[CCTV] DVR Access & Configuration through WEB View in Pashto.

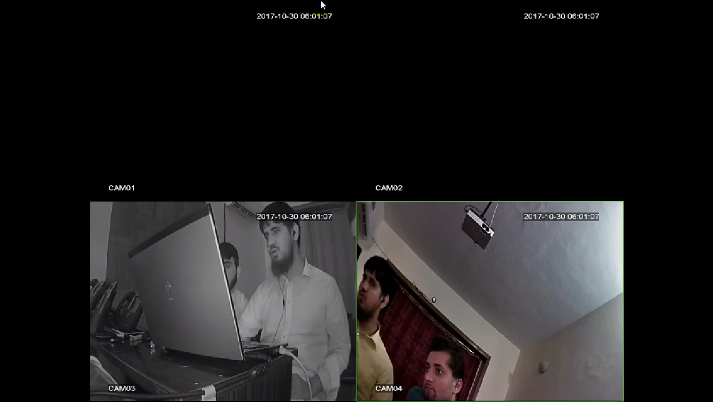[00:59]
ته ډسپلے کی اج کم سیٹنگ دی هغه سیٹنگ بس تاسو سکی بیک اپ کی